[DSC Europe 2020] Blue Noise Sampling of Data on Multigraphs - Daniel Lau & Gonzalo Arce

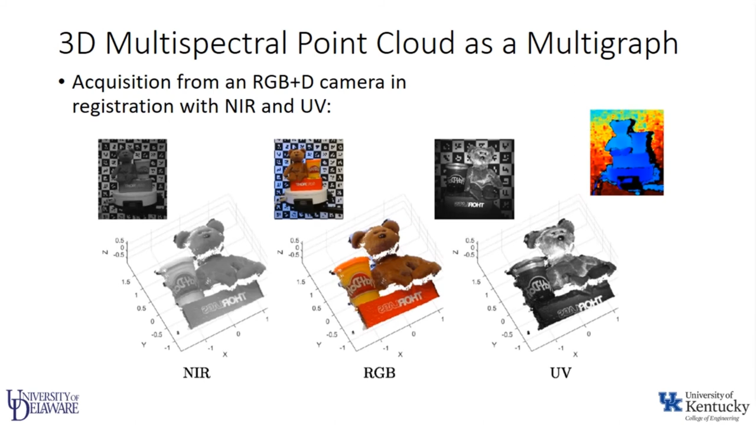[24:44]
along with a separate UV camera, and through a complicated calibration process, fused the RGB, near IR, and UV images onto a single 3D point cloud. The resulting point cloud was then composed of 9,812 points, where each point had not only its world X, Y, and Z coordinates, but also a scalar red, green, blue, near IR, and UV pixel values.
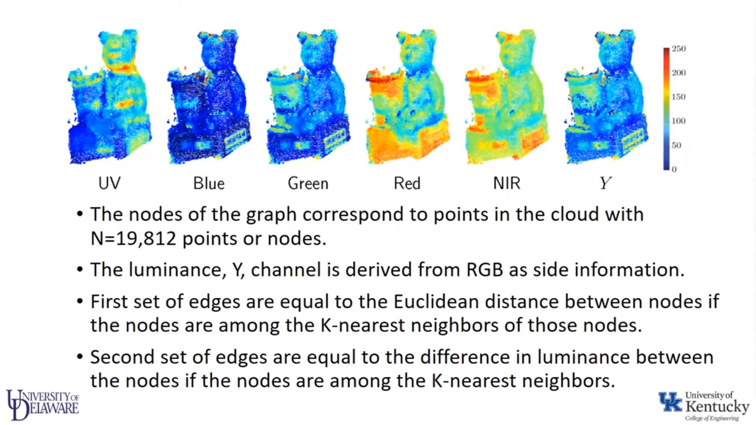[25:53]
For the second graph, we again connected each point or node with its K nearest neighbors, using the difference in luminance as the weight of the edge. This was the second graph layer. So how do we sample multigraph?